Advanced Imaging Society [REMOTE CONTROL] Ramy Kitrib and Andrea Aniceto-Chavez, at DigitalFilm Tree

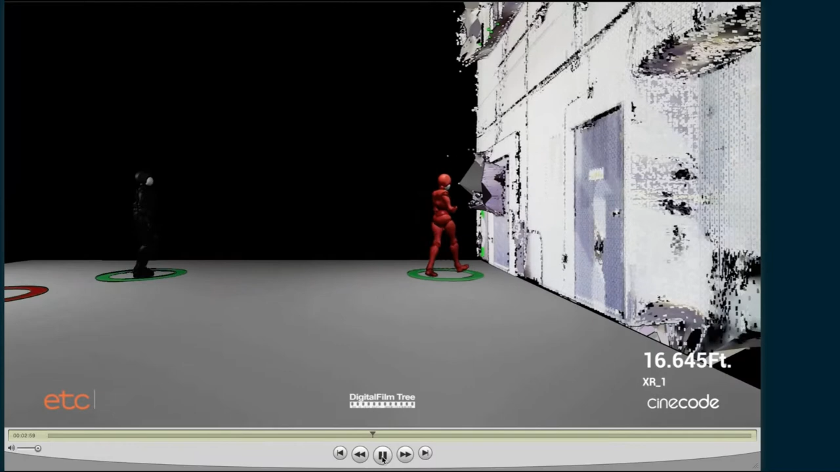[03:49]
And with those measurements, we can actually see like how many people would actually fit on set.
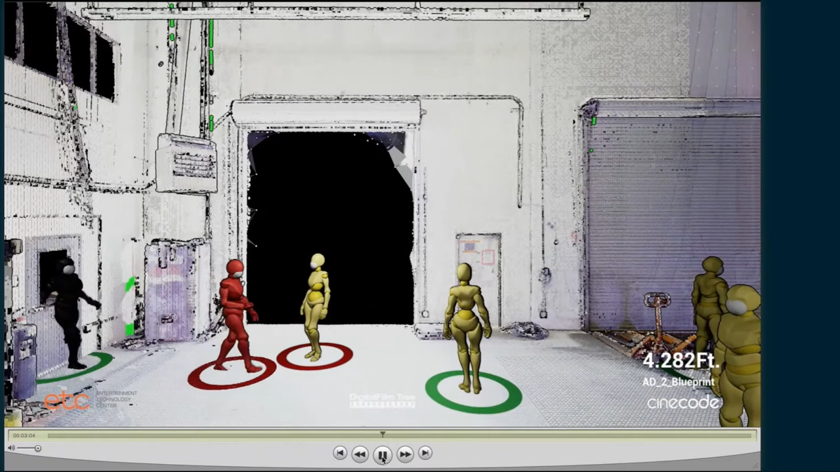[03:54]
And because we had those measurements, we decided to create a variety of different tools that would help guide us in this process.
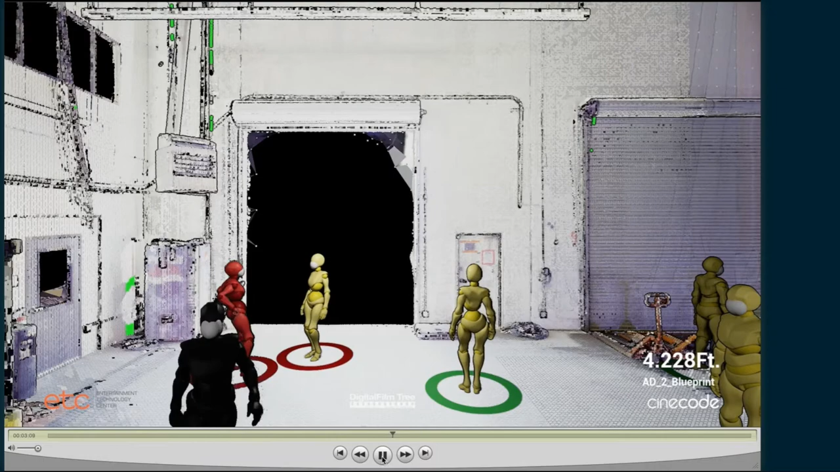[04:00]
And two of the first tools we created were the ring lights. As you can see in the video, there's a ring light attached to each character.
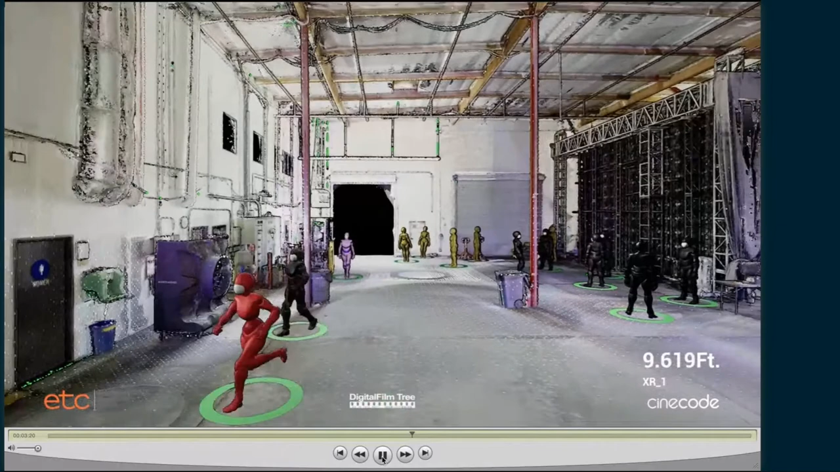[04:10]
And when it turns red, this is supposed to mean that it's actually below six feet. So that that way, you know, they're not being socially distanced, they need to stay apart.